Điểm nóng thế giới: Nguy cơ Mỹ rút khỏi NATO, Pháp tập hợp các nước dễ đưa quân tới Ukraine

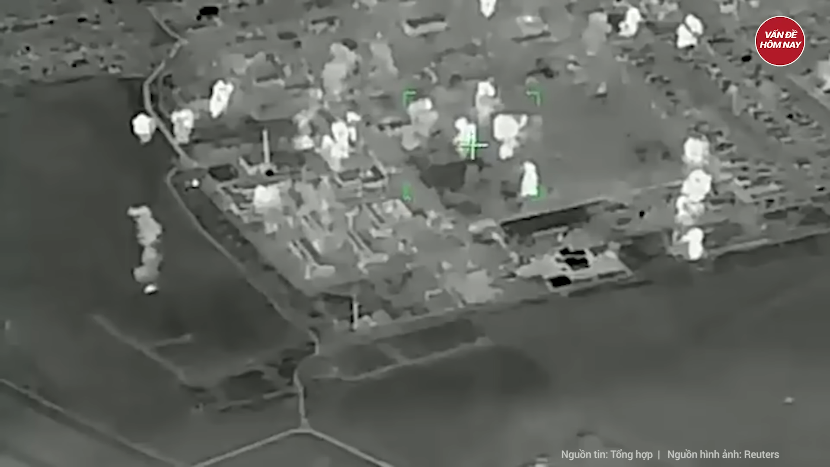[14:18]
Tên lửa Iskander lao xuống giữa đội hình Tạo ra vụ nổ dữ dội
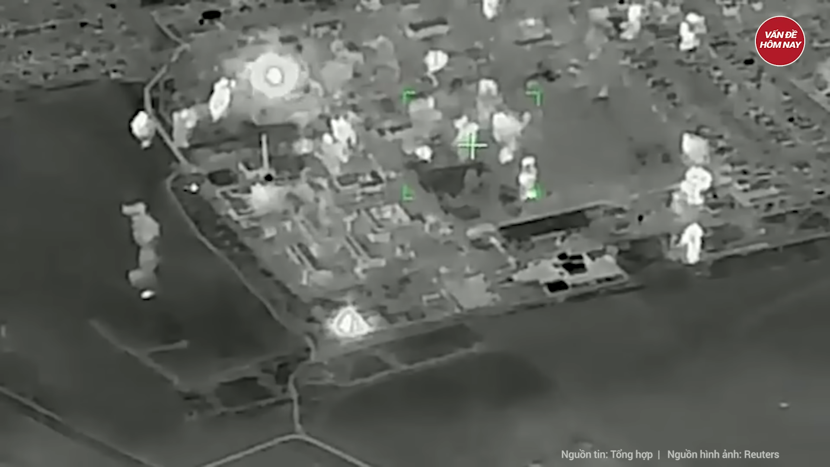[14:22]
Bao chùm gần như toàn bộ đoàn xe Nhiều mảnh vỡ bốc cháy và văng ra xa Trước khi xuất hiện vụ
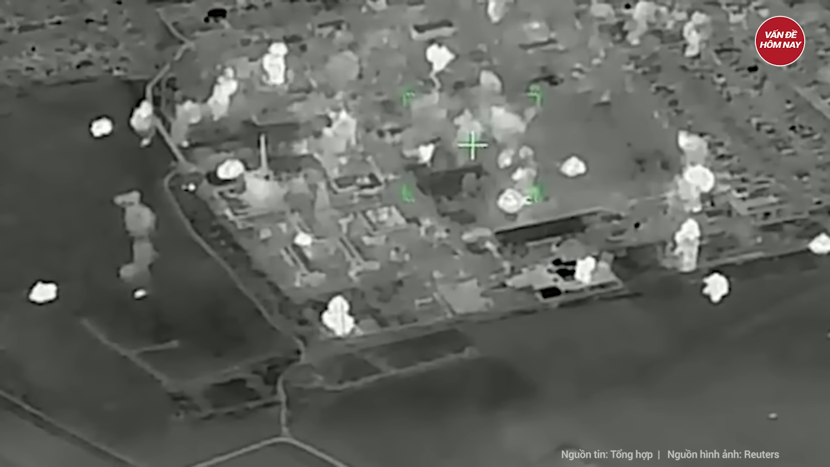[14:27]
nổ thứ cấp Do nhiên liệu của các cỏ đạn bị bắt lửa
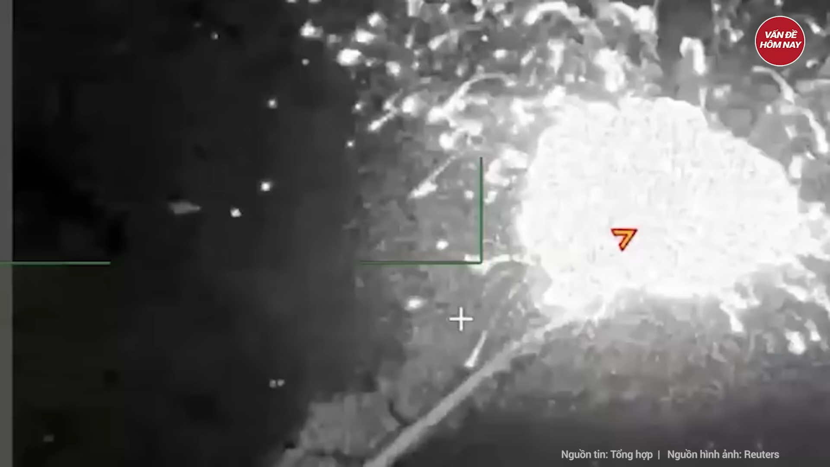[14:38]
hình ảnh hiện trường sau đó cho thấy Ít nhất 2 phương tiện nghi là bệ phóng
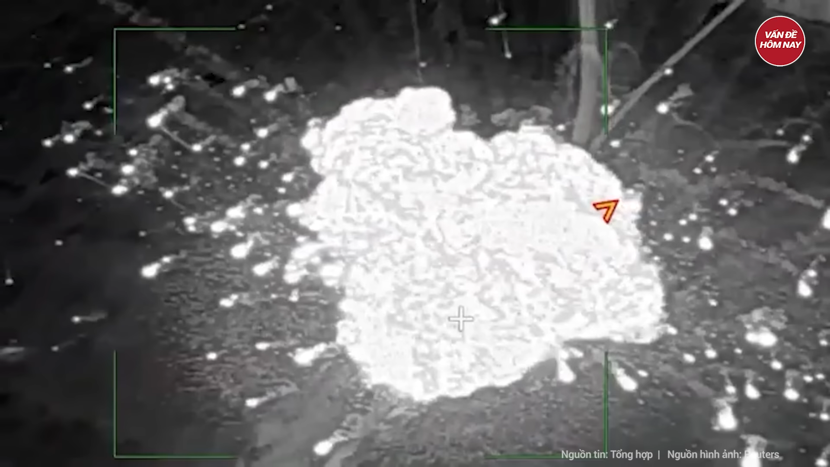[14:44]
M-901 thuộc tổ hợp tên lửa Patriot Đặt trên xe đầu kéo MAN-KAT-1 do Đức sản xuất
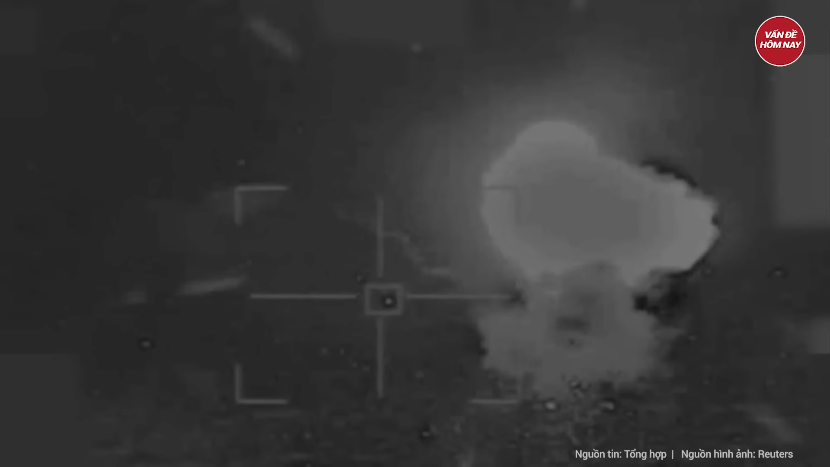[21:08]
Ukraine tiếp tục tung giai đoạn video thứ 2 Cho thấy bom lượn Hammer tấn công nhằm vào một kho tiếp tế của Nga Ở Kozachi Lahiri Kho vũ khí này nằm ngay phía tây đầu cầu Của thủy quân lục chiến Ukraine Tại Karinky trên tảng ngạn sông đơn IEP Có thông tin cho rằng Các